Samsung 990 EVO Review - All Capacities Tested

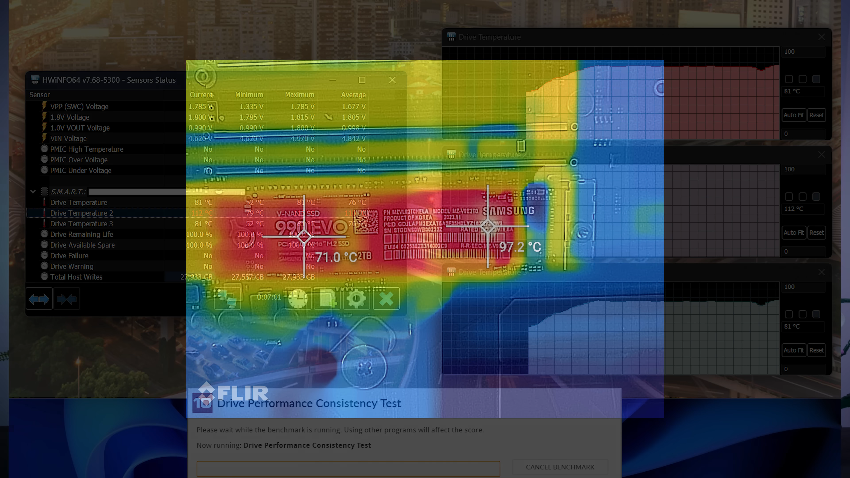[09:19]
with the FLIR camera showing almost 100 degrees on the spot where the controller sits. And keep in mind, this is only a few minutes after starting the test.
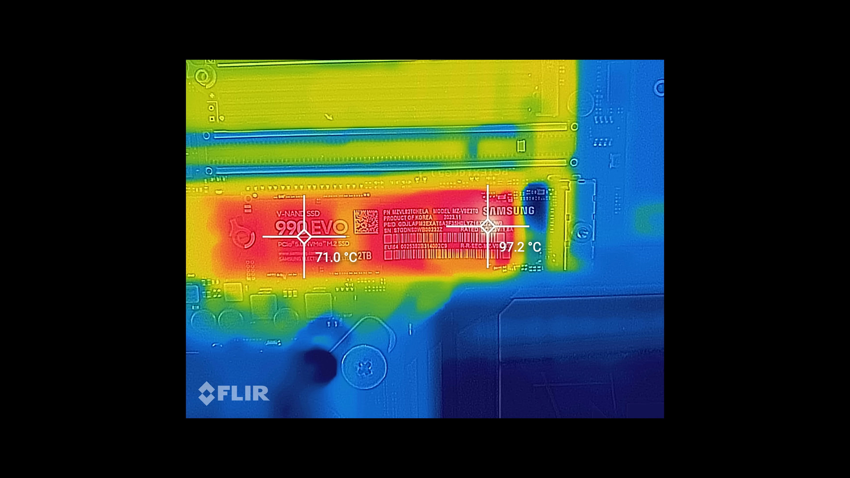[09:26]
Now, that isn't really unusual, and Samsung could even argue that these temperatures are within their specs, and they're not really a problem per se.